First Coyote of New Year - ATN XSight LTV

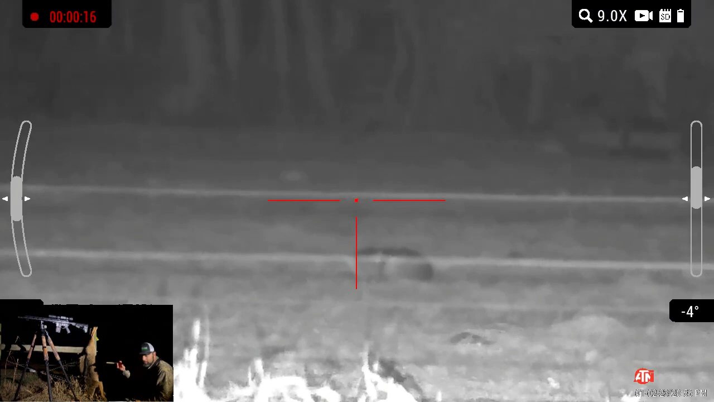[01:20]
and I come around the barn and I looked down here where I heard the howls before, and one lone coyote out in the field went over there and bedded down, got my stuff ready, put a stalk on, slid down, slid down the hill, moved in. Now I had this fence right here that I was contending with, a fence on this side of the road and a fence on that side of the road. So you're going to see in the video as I move up, this coyote is sound asleep. I watched it for a while and I moved in on it to the point where I could shoot through
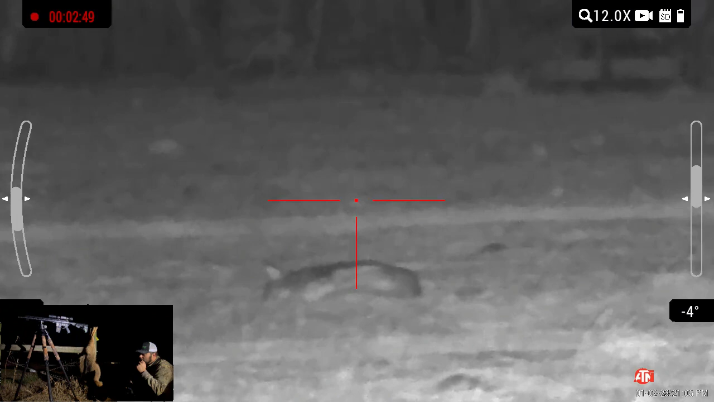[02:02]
two of the fences or if it stood up, I was able to shoot over top the fence that was closest to it. And the wind was off to my left shoulder just a little bit, but there were some instances, man, where it blew right at the coyote. You'll see coyote starts to sniff a little bit, thought something was up, stood up and bam, nailed it with the ATN Excite LTV. And we have it on the 300 blackout from Bear Creek Arsenal. And we dropped the one here.
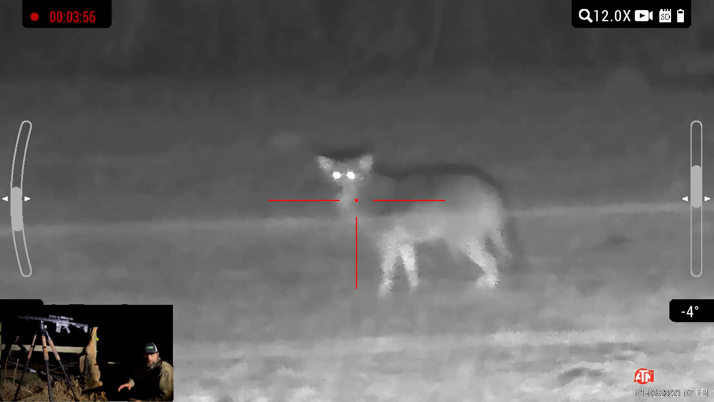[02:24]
The fog has moved in a little bit, but the good thing is up where I was calling before, there was a group up there, two, maybe three. So what I'm going to do is I'm going to slide up that way, park back where I was at the beginning. I'm going to move in there. I'm going to move in with the thermal this time. See if I can't get a second or a third coyote here tonight on my first night, January 2nd of 2023. Let's get that stack started.